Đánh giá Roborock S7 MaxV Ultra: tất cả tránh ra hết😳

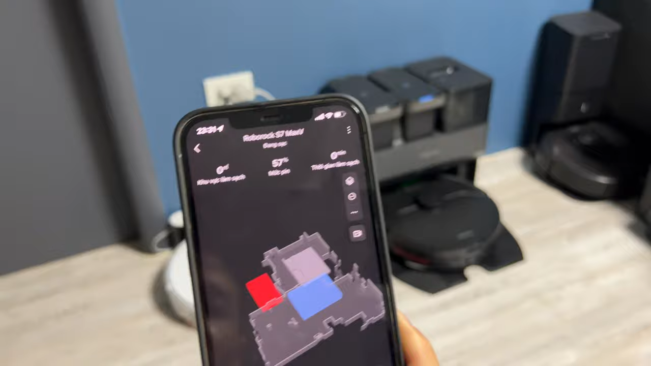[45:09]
Đầu tiên, cái mà đập vào mắt tất cả chúng ta đấy là một cái bản đồ 3D.
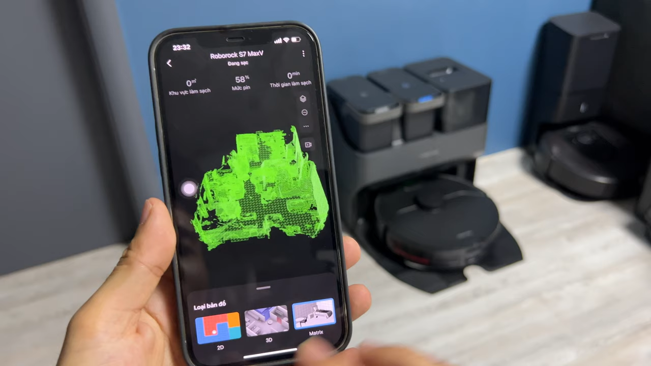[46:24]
Bản đồ ma trận là cái bản đồ gì?
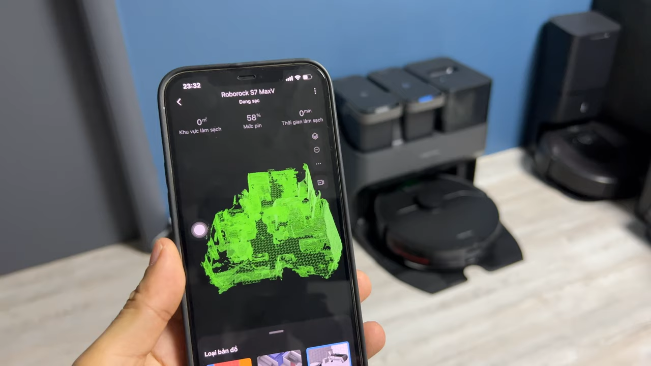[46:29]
Này, nếu các bạn, những người mà đam mê, sở thích phim khoa học viễn tưởng sẽ biết ngay.
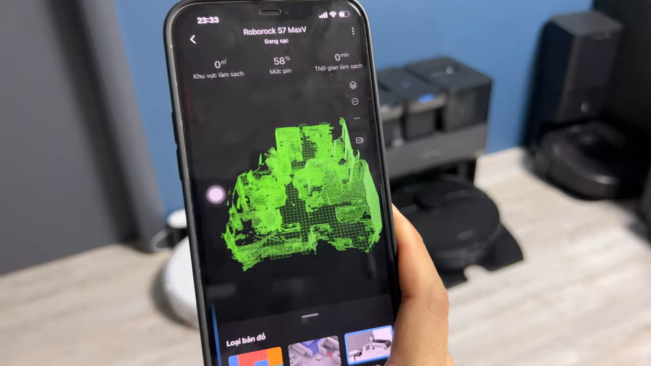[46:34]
Còn thôi mình giải thích qua cho các bạn. Nó sẽ cho mình đi, mình quét hình ảnh, dữ liệu toàn bộ không gian nhà mình.
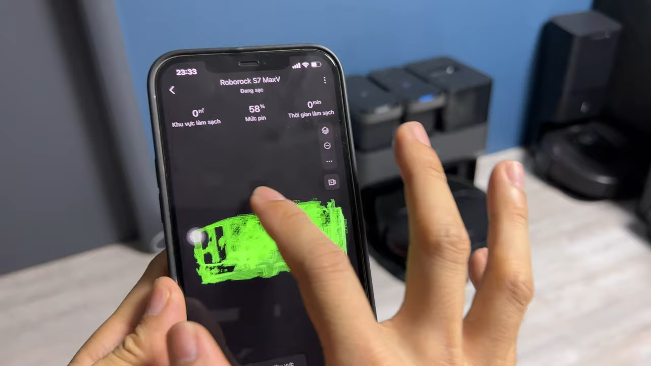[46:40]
Và từ đó thì nó sẽ là dữ liệu điểm ảnh.
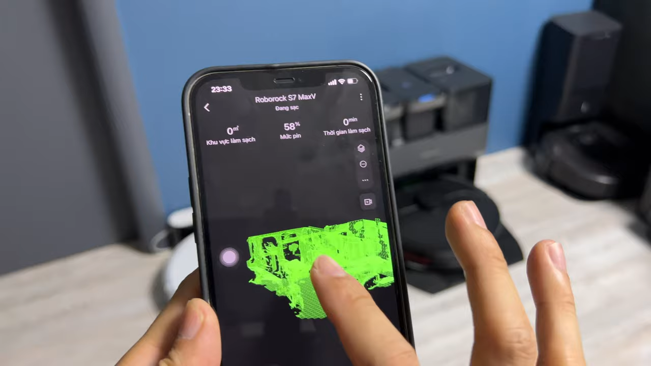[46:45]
Và nó sẽ mô phỏng lên một cái cấu trúc mà gần như là một cái cấu trúc ma trận điểm ảnh.
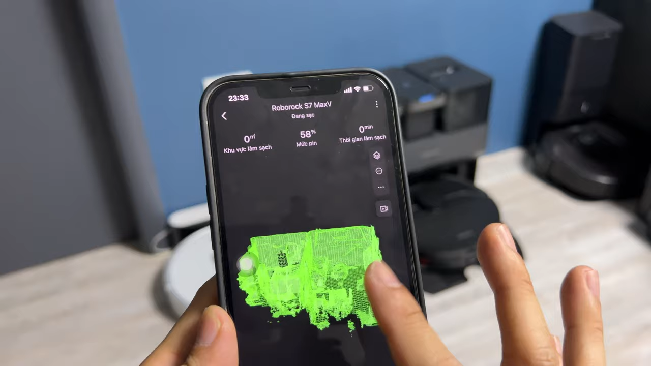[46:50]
Và nó tạo ra một cái không gian 3D. Không phải là 3D mà cái không gian thực tế ảo. Đó.
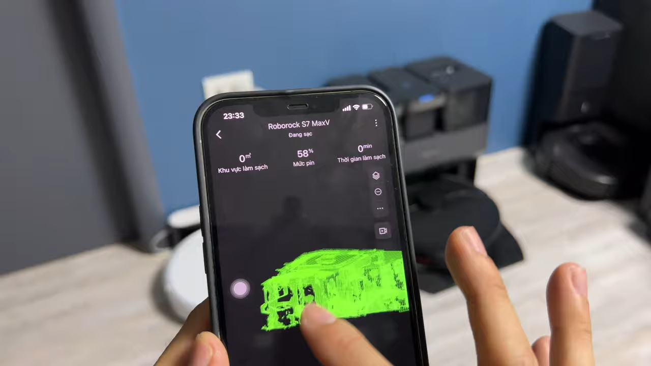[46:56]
Nhưng mà các bạn có thể nhìn thấy. Như ví dụ như cái giường này. Nhìn. Mình quen rồi thì mình có thể hình dung được.
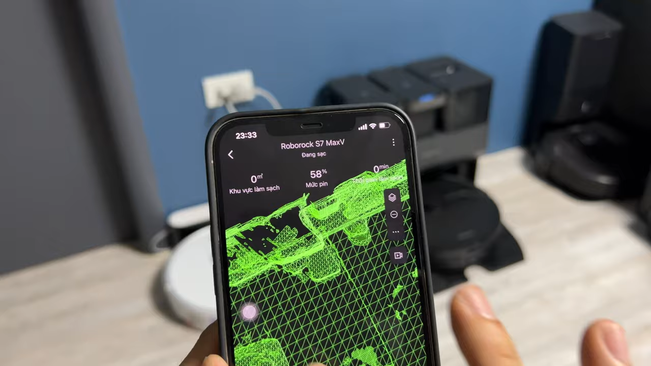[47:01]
Đây. Cái sofa này. Cái bàn ăn này.
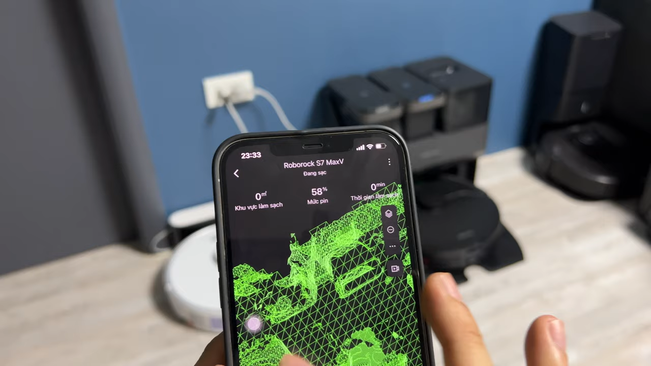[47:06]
Đấy. Cái tủ lạnh này. Cái tủ lạnh trông nó hơi lem nhem nhưng mà đây là cái tủ lạnh đấy.
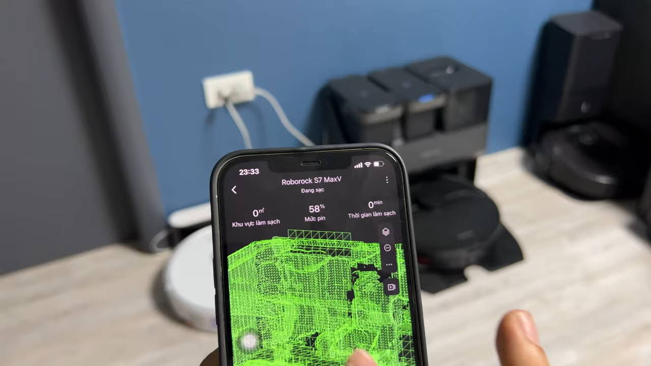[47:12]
Đó. Đây cái tủ lạnh này. Đấy, nó hiển thị rất là chi tiết luôn cái bàn ăn này.
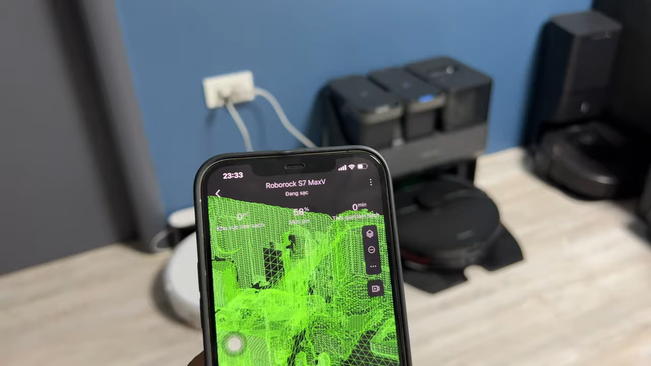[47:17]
Nhìn rõ cái bàn ăn luôn. Nó như một cái cấu trúc không xương của một ngôi nhà ấy.